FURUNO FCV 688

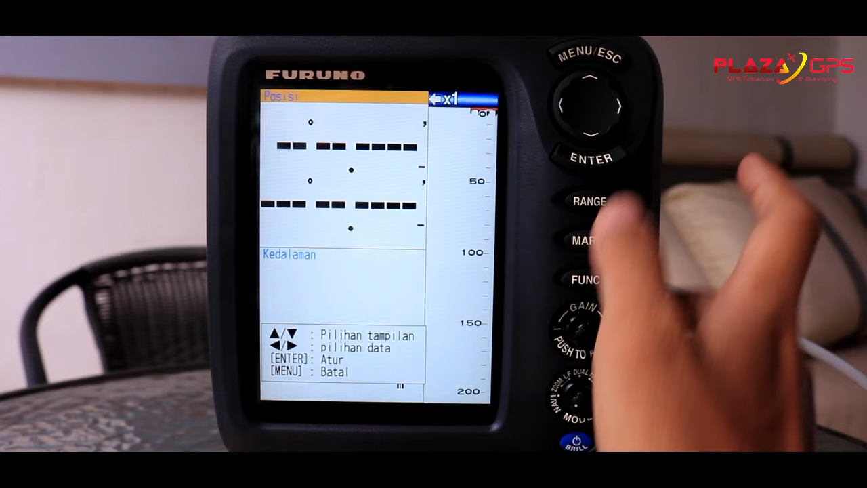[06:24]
Di sini ada menu, kita pencet di sini. Bentar ya.
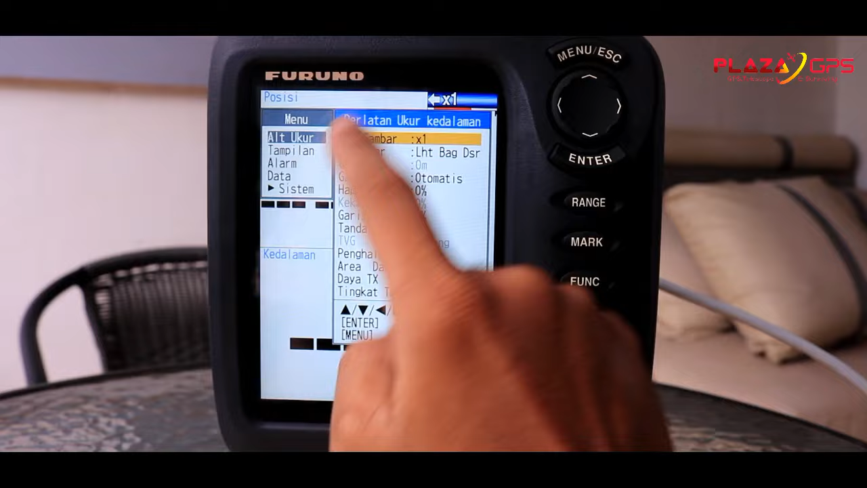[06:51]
Kita bisa mengaturnya dengan menekan kursor kanan ya,
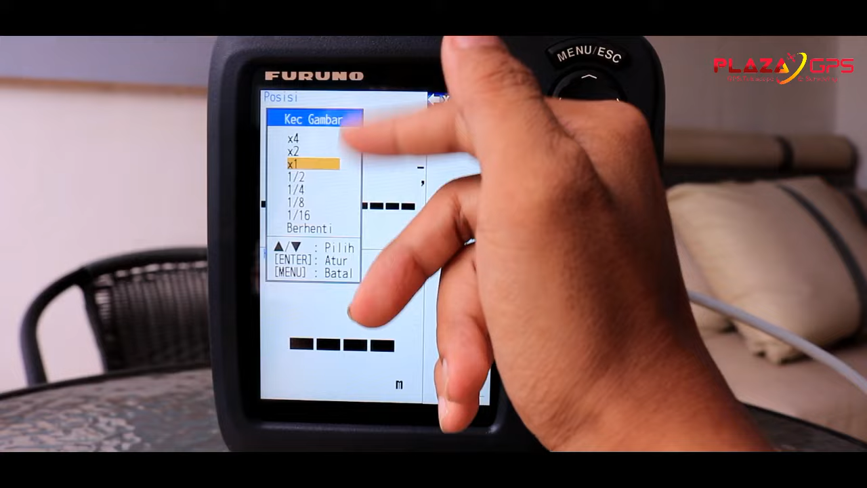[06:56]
untuk memilih kecepatan gambar 1 kali, 2 kali, 4 kali, maupun setengah, 1/4, 1/8, 1/16, ataupun berhenti.
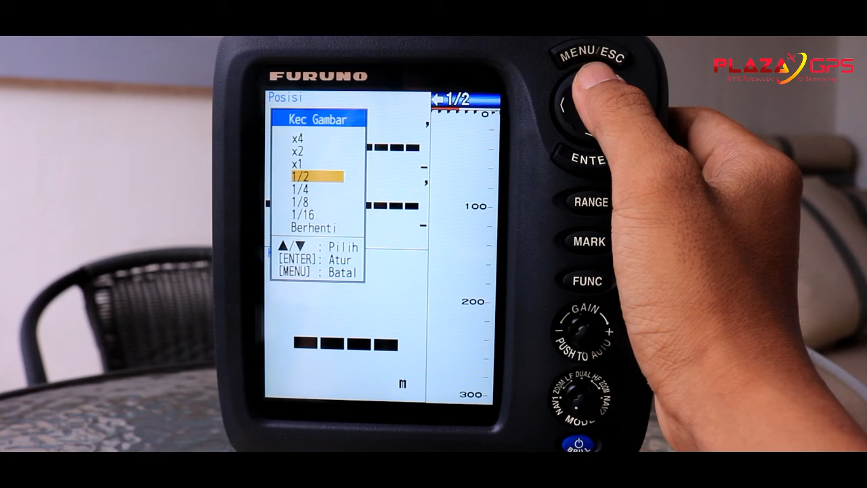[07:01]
Jadi kita bisa memilih dengan menekan tombol kursor ini.
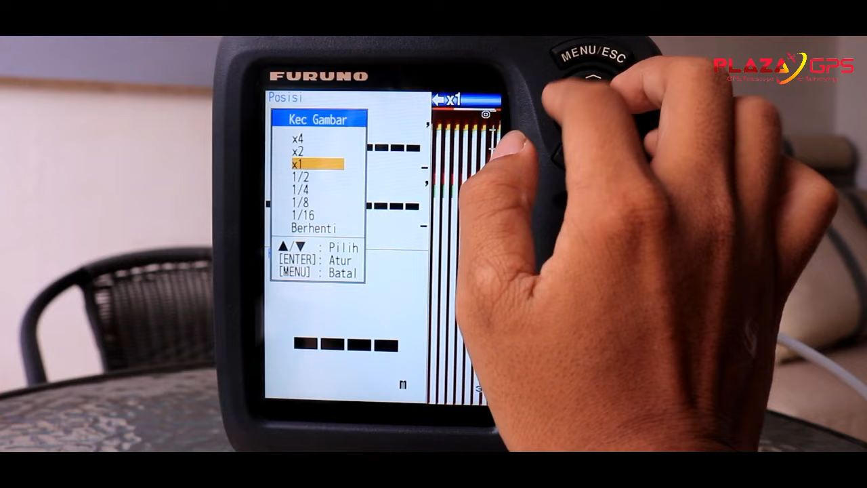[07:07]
Lanjut kita enter. Di sini ada menu perbesar.
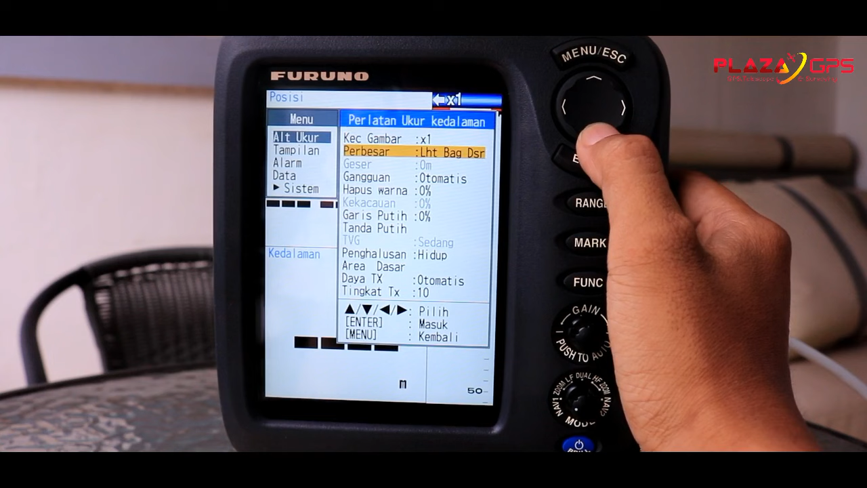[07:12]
Ada di sini ada menu gangguan, ada hapus warna, garis putih, tanda putih, penghalusan area dasar, daya TX dan tingkat TX.
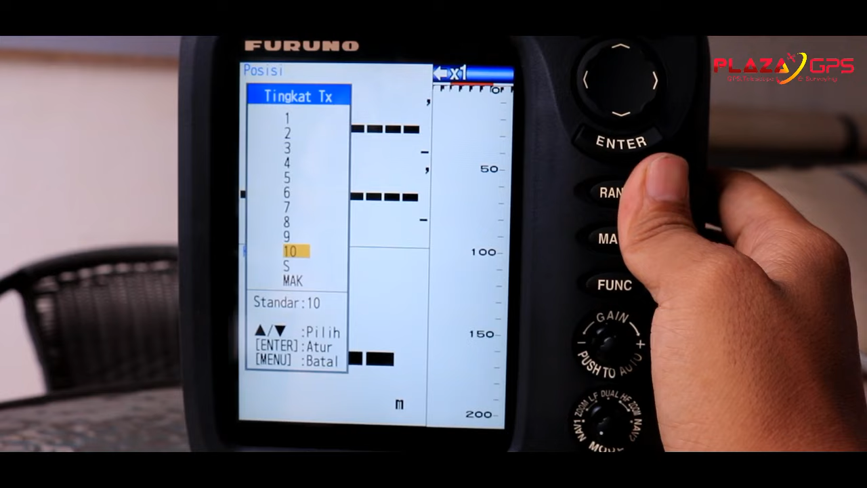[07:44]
Ya, bentar, saya kembalikan di sini. Kedua adalah menu tampilan. Ya, di menu tampilan ini ada beberapa pilihan menu juga,
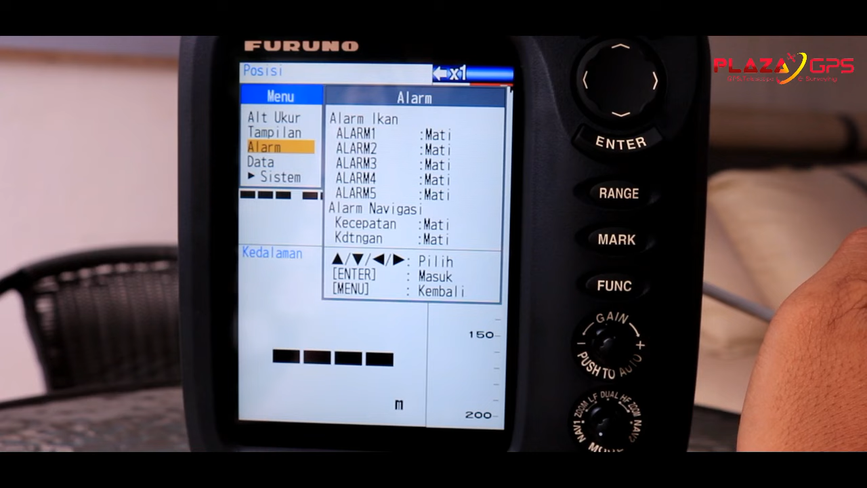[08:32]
mengetahui atau gelombang dari transducer itu membaca bahwa ada ikan di bawah di dasar misalnya, maka unit ini akan berbunyi apabila kita memasang alarm di sini.
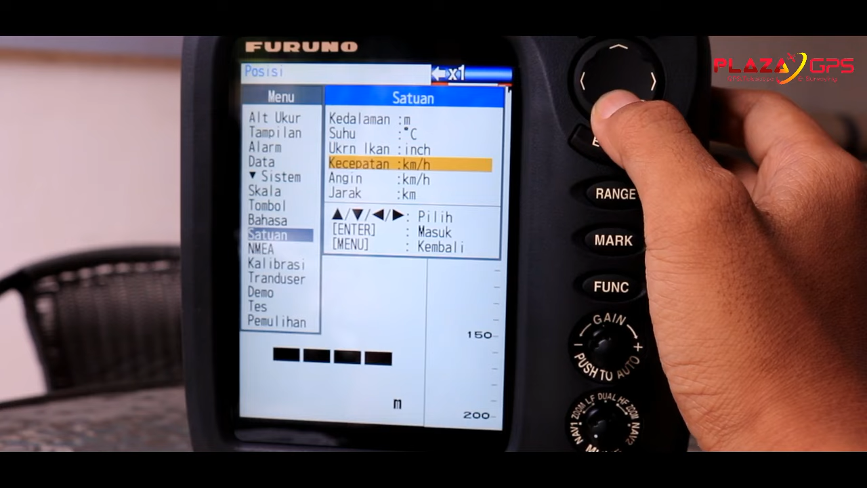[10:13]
Lalu selanjutnya NMEA. NMEA ini adalah seperti kabel penghubung ya. Kabel penghubung yang berada pada bagian belakang ini.
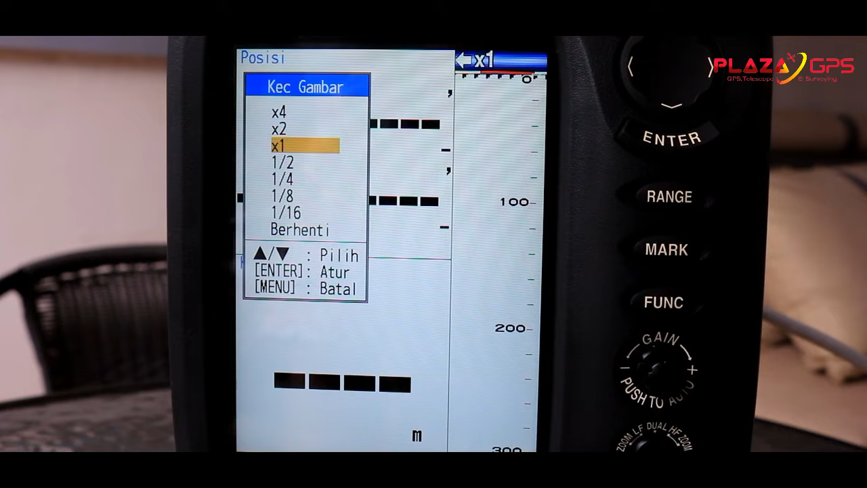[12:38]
dari fitur atau menu atau fungsi yang ada di menu ini, di tombol menu ini.
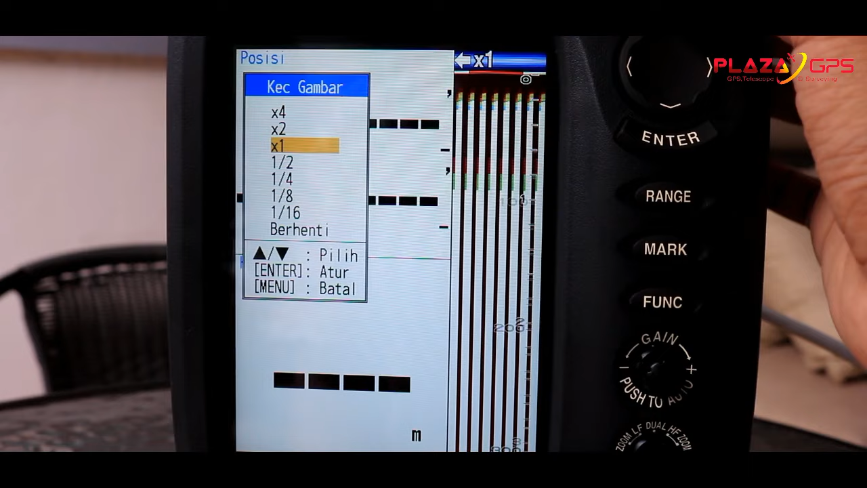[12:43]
Kita kembali di sini. Lalu di sini ada gain ya. Gain ini pengatur frekuensi.
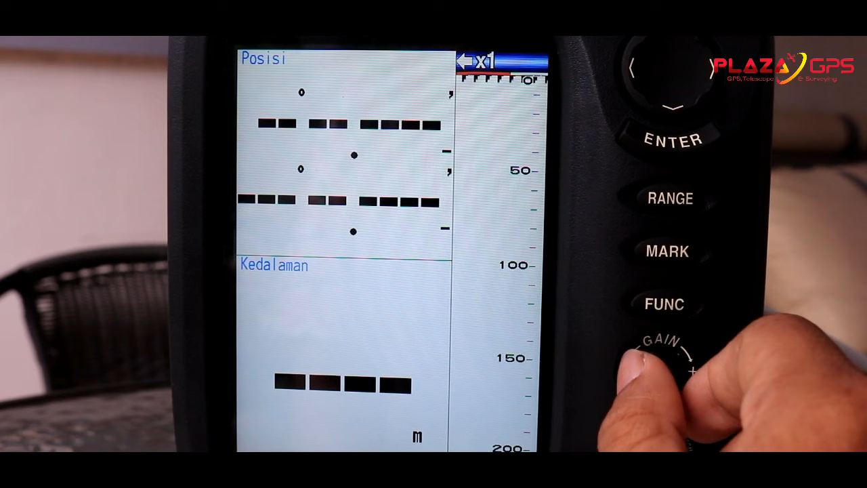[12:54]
Ini kita bisa menambah atau mengurang dengan memutarnya ke sebelah kiri akan berkurang frekuensinya, di sini bisa dilihat, atau kita bisa menambahnya dengan memutar ke sebelah kanan. Selanjutnya di bawah ini adalah untuk mengatur tampilan ya.
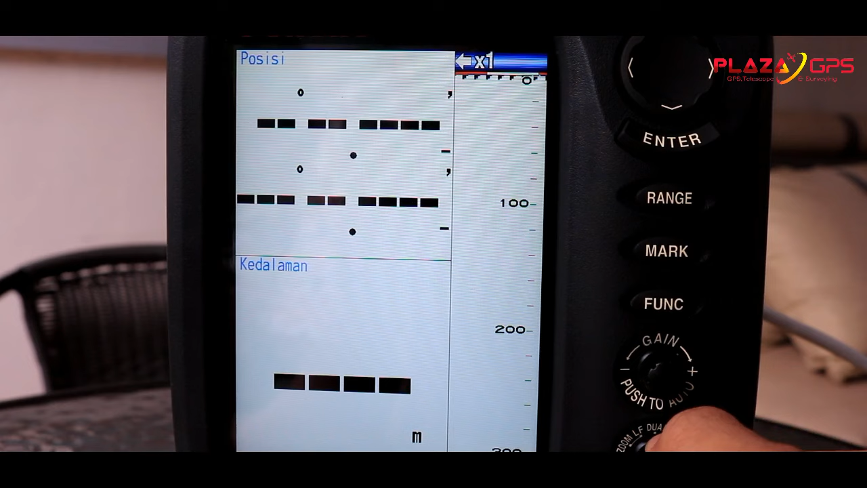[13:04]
Di sini ada mode tampilan mulai dari nav 1 sampai dengan nav 2.
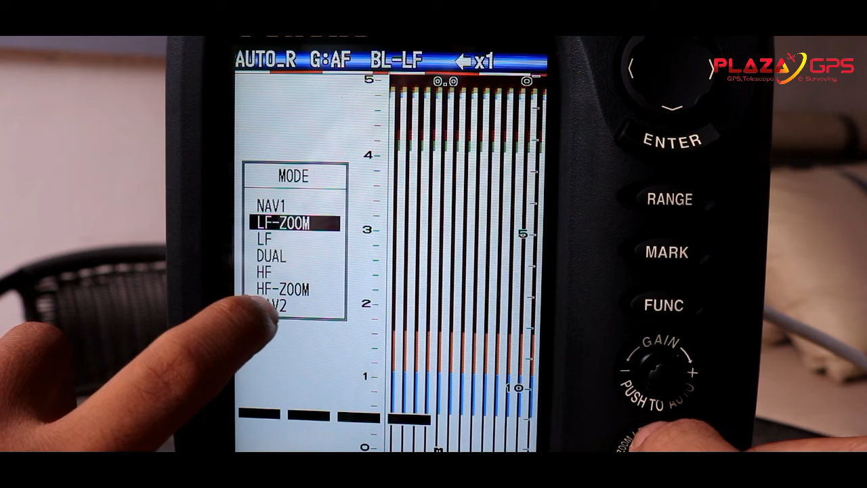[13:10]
Kita bisa lihat perbedaannya. Nav 1 seperti ini tampilannya,
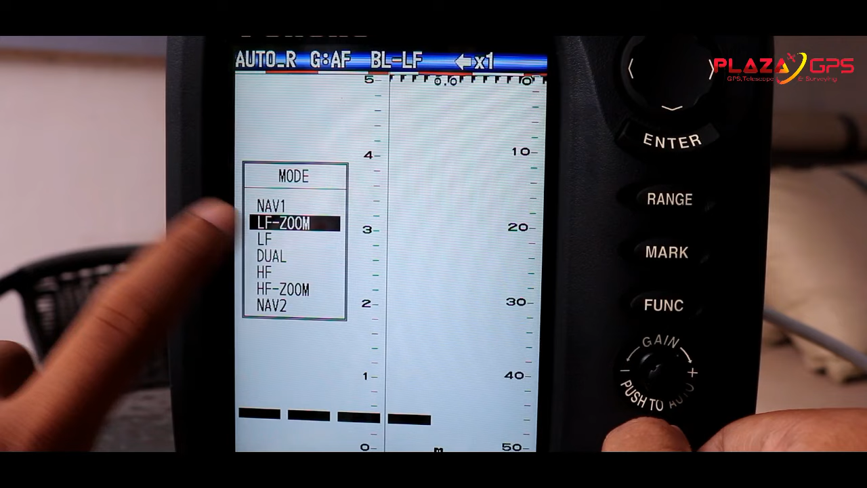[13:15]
LF zoom seperti ini, LF dual, HF, HF zone, nav, dan nav 2.
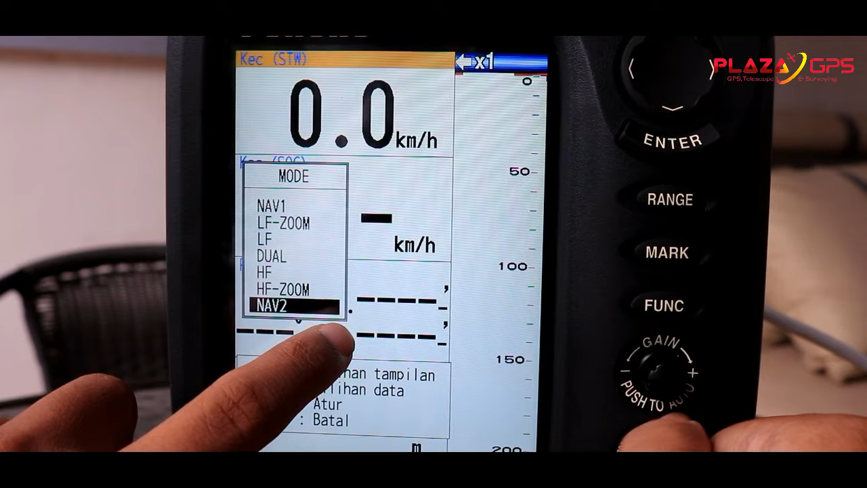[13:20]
Kita kembalikan ke default sebagai nav 1. Oke, kita escape. Selanjutnya di sini ada 3 tampilan apabila kita mengambil mode nav 1 ya.